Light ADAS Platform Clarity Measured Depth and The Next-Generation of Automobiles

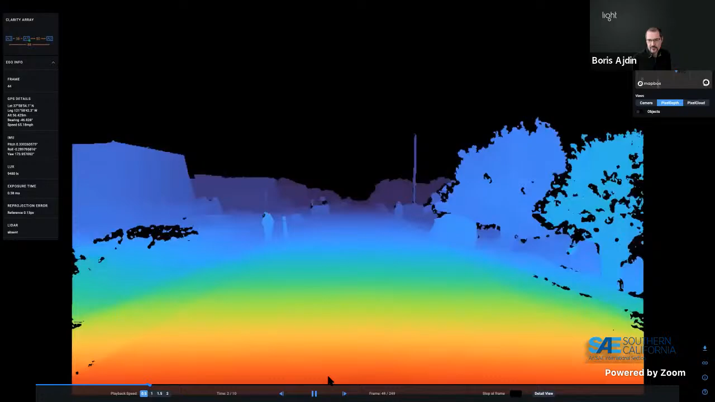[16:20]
there is no machine learning to compute the depth here and we are displaying it here as a color map i'll play it one more time where and you will see this across all of our data sets red is for near and deep blue is for further away and notice that even though we are processing everything uh temporally unaware it's very
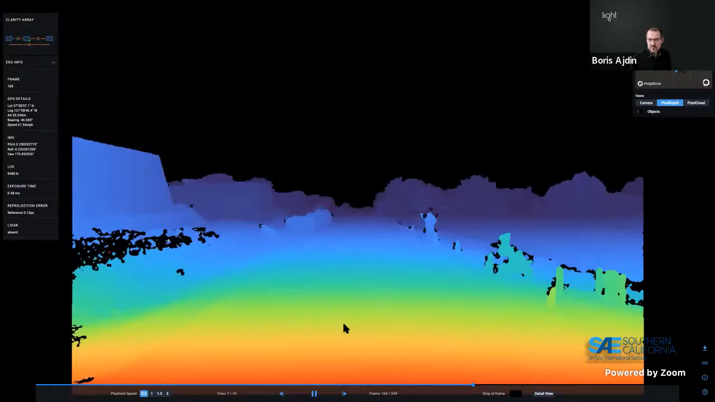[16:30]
smooth you don't see uh you don't see blue areas in the front you don't see red areas in the back objects do not pop in and out of existence uh it's actually quite nice and it's so detailed and dense that even just looking at this as an image you can actually tell what are pretty much all
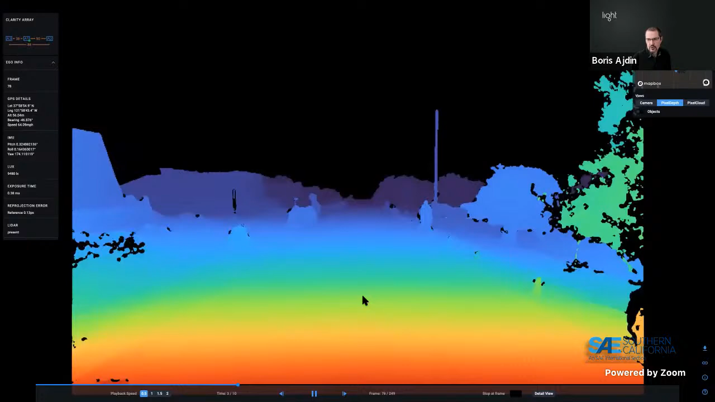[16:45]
the objects that you can see on the road or around it you can see what what are cars what are pedestrians it's
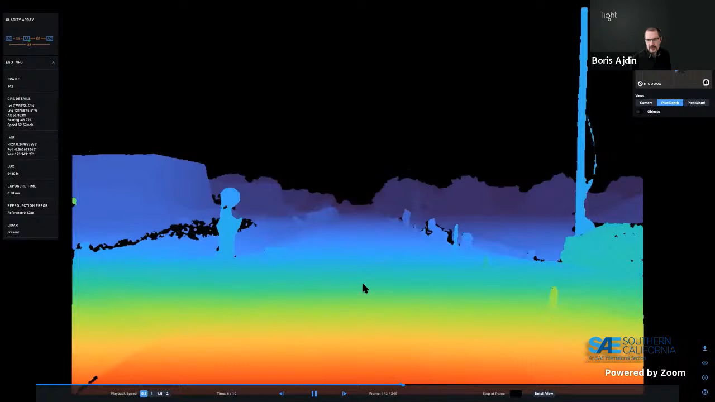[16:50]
very dense there is no this is raw depth there is no post processing there is
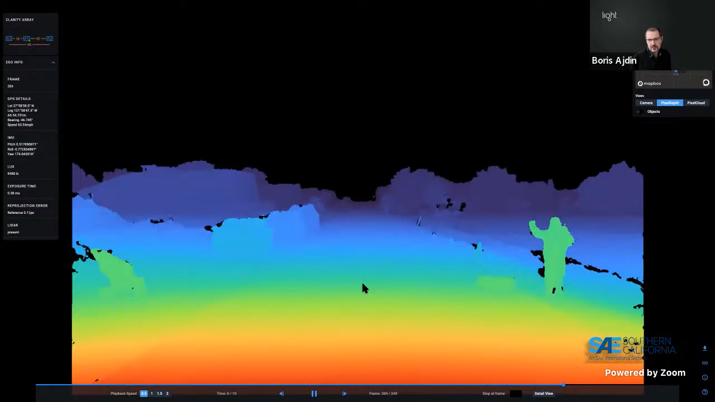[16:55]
no regularization there is no interpolation uh what clarity can measure we report what we cannot measure uh we uh we leave blank uh basically you'll see uh like uh black uh black areas in the screen
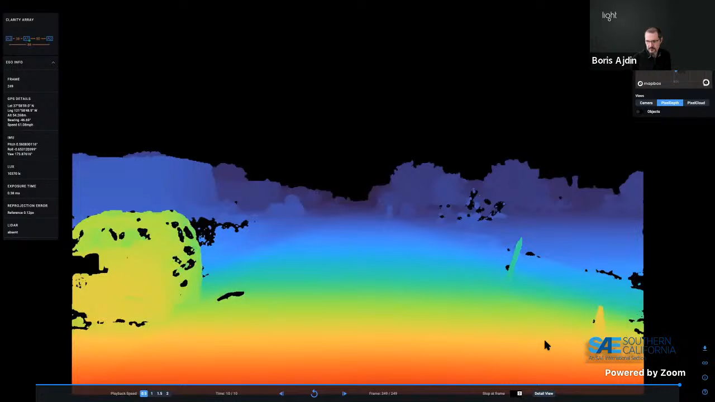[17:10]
okay so um now we will take a look at a particular frame of interest this is a nice frame it's very
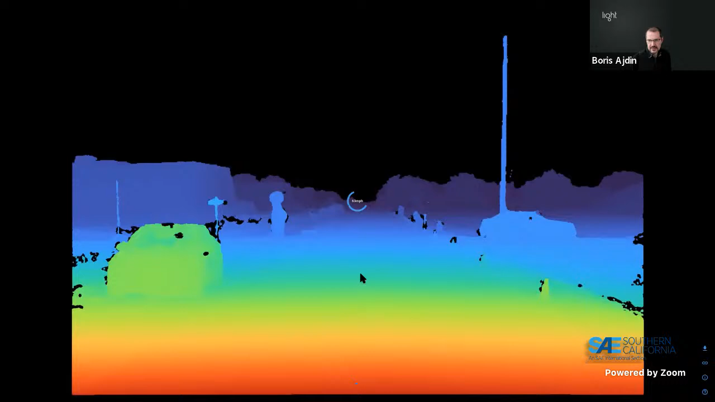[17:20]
detailed um i will go to what we call detail view where instead of looking at the temporal data like here we go into we freeze one frame in time where three cameras capture at the same time the depth
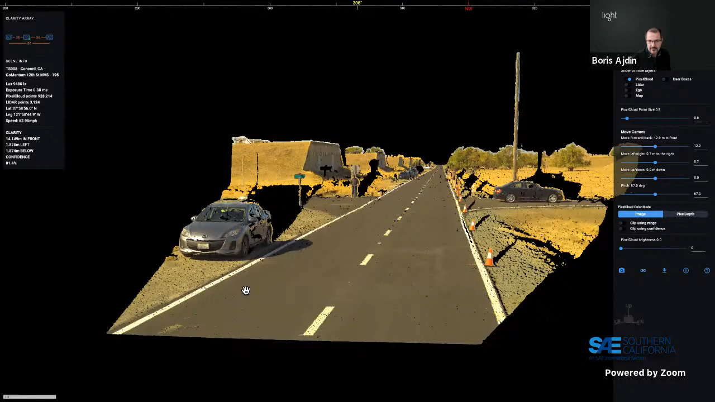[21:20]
penetrate through objects with with the visible rays so wherever there is something occluding uh the view we cannot measure behind right but it's a very good indicator of presence of 3d structure so we can see clearly because of this very big shadow here there is something in front and it's this is indeed this uh this muzzle vehicle same thing for these for example traffic cones and
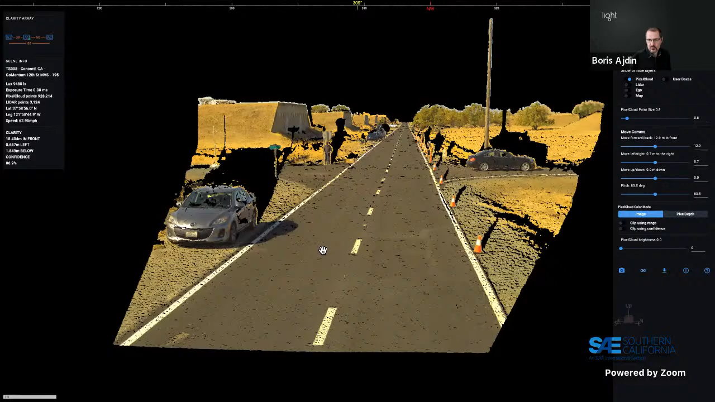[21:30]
we'll see those across the board okay so uh i mentioned uh mentioned a comparison to to lidar um and at least this particular lidar that we have in our vehicle uh and we can turn on that layer so i will turn off
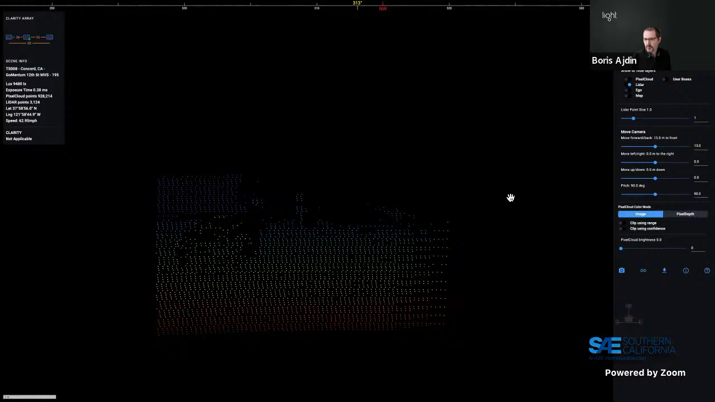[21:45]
pixel cloud just for a second let me increase the point size for lidar so hopefully you can see this so this is everything you will get from a state of the art spinning lidar in this frame right so if you don't do any temporal aggregation of points uh inside this portion of the field of view right so if you're interested in uh narrow field of view like we have here for far forward facing applications this is this is pretty much it as i mentioned this is three three thousand one hundred points so of course uh lidar is as everybody knows
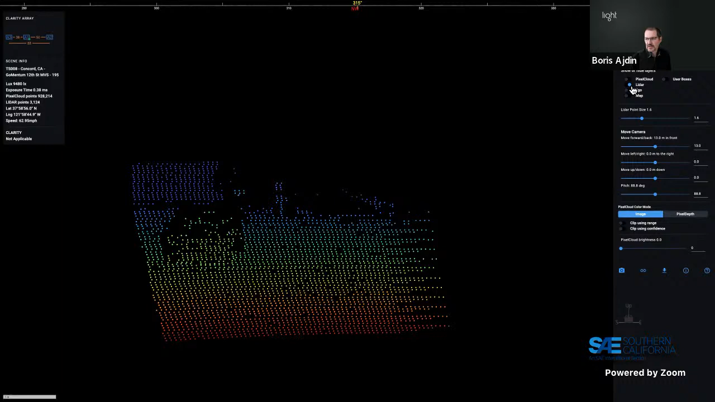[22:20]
in the range that it supports it's very accurate we're talking about 10 15 20 centimeter level accuracy and so one of the one of the principal questions we always get well especially for automotive applications how well does clarity compare to lidar so there are many ways to compare that
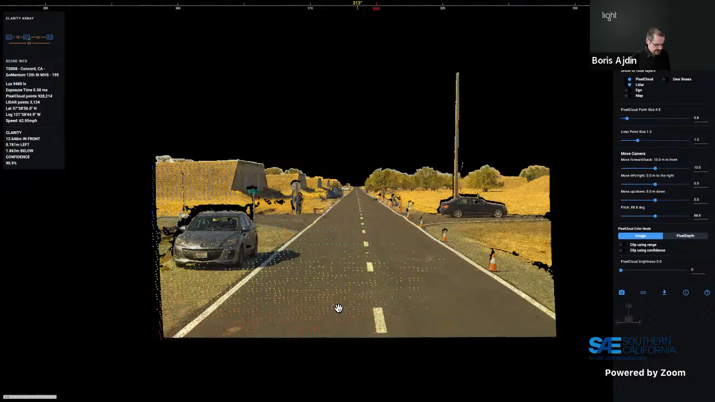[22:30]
but we'll take a look at a few examples here so first let's take a look
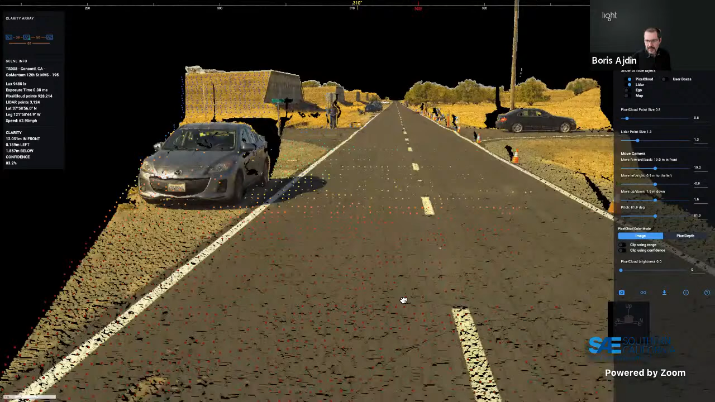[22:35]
at what does it look like uh on the road one of the critical applications let me just reduce the point size slightly for better visibility one of the critical applications of any uh any autonomous system or or even a level two level three system is just knowing uh what is the drivable road ahead where can i go uh does the road stop or is there an obstacle stuff like that so we want to know how well do we reconstruct the road and so
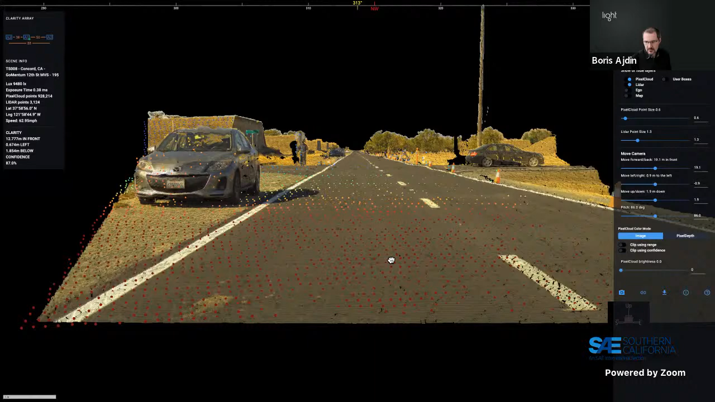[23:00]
imagine we are crawling like on all fours uh and looking at what the what the road surface looks like so as you can see lidar and clarity are describing the same surface of course clarity because of its much higher density much higher angular resolution of the cameras that we use for this application we have a lot more points of depth in
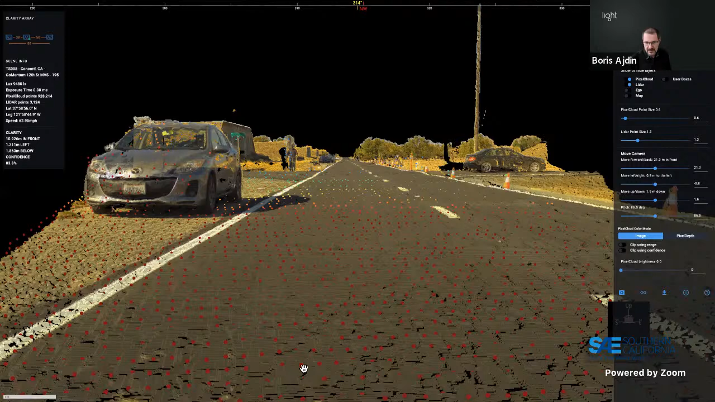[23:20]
between every two lighter points but you know so far so they are matching very well uh overall so as we keep going further um the density uh advantage
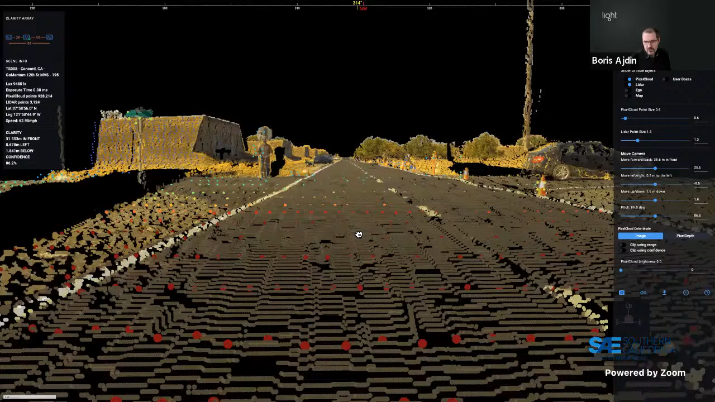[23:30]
of clarity is maintained um but they are still matching very well now we come to a first interesting point uh first of all i want to point out this 3d structure on the left so there are no lighter points on the structure as you can see it's just too small uh but clarity definitely uh sees something uh in three dimensions effectively or measures something and what we're talking about here as as they've mentioned one